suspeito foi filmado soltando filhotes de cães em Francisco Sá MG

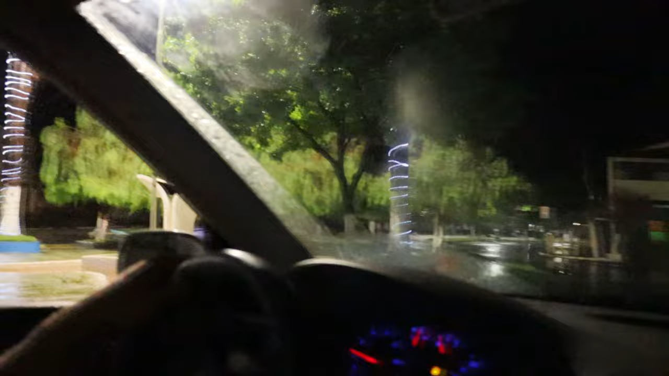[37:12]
Calma aí, combustível. O combustível já tá acabando aqui já. Já tá querendo acabar.